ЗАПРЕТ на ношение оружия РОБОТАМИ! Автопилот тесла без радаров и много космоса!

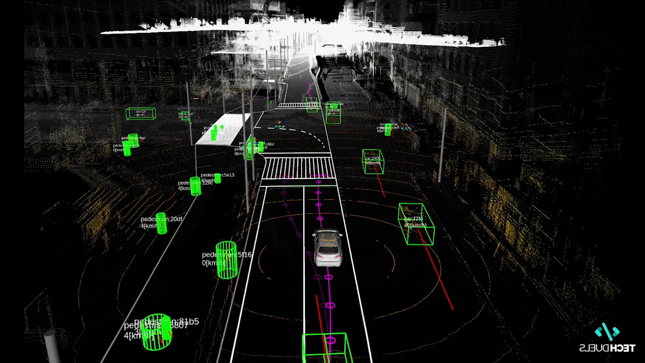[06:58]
Современным ПО этот подход обеспечивает системе Autopilot пространственное позиционирование в высоком разрешении, большую дальность видимости и способность распознавать объекты.